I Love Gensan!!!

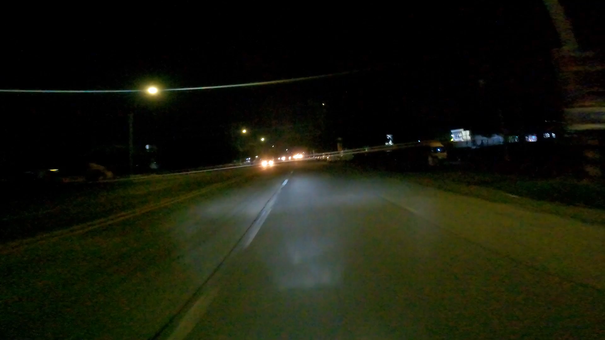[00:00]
Buti na lang tapos na yung gaad dito Dati last time Kina-cold truck patong tagal ko na talaga palang Hindi nakalabas no?
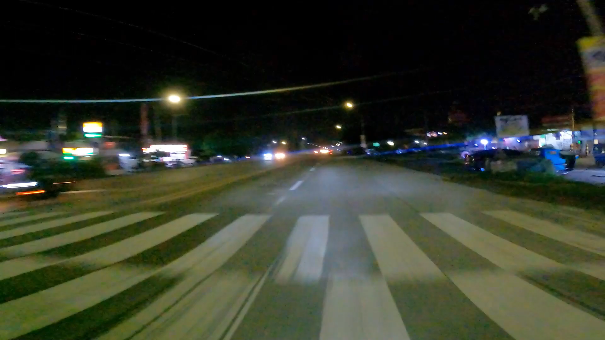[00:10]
Kasi last labas ko dito Kina-cold truck patong sa gitna So ngayon ayos na Ayos na ayos At saka may traffic light na din dito That is good Ayan no? So let's hustle na sa mga Ano natin? Traffic enforcers natin Tapos yun,
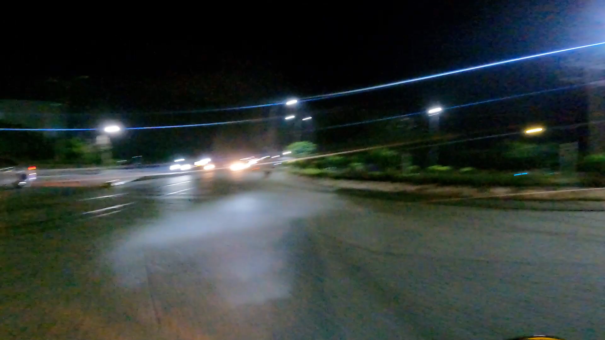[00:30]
naglagay na sila ng traffic lights Dyan Alright Dito madami nang tumatawid na aso dito Ganda ng daan Huwag lang madula
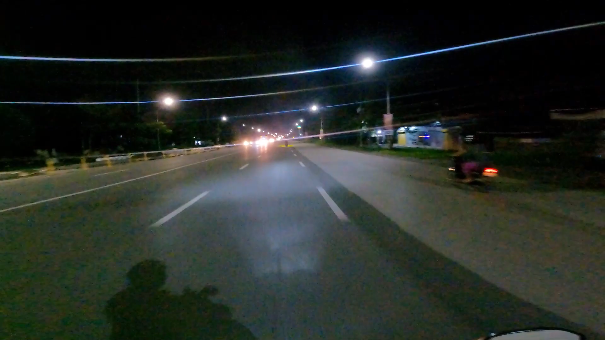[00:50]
Ganda talaga kapag falso Promise Dito madami nang tumatawid na ingo Ganda talaga
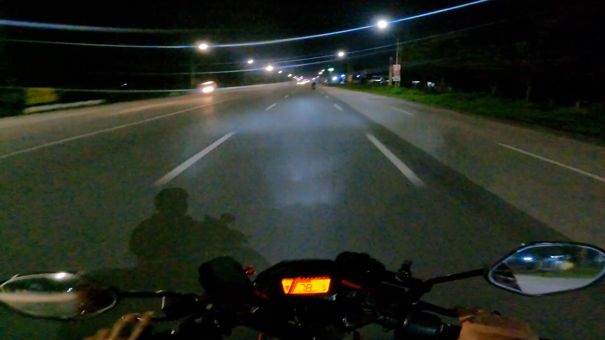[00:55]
Dito madami nang tumatawid na ingo